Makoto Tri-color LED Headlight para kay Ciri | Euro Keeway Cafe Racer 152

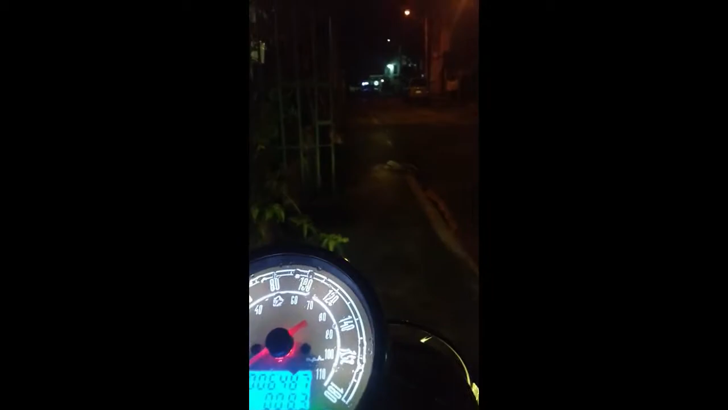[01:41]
Ayan siya oh. Okay naman siya. Kita naman. Mas maliwanag din kasi yung ilaw ngayon sa post eh. Pero bitin nyo yun eh. Pero ayan. Compare natin yan. Eto na. Tinanggal na natin yung valve dati.
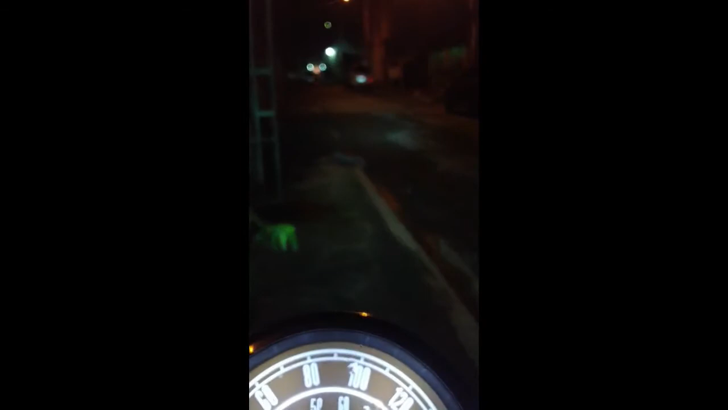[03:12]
Mas maliwanag naman siya. Mas makikita siguro kung sa madilim na lugar talaga. Pero mas maliwanag. Nice. LED na LED ang dating. Alright. Bright. Yung bright medyo bitin pa rin ako sa bright.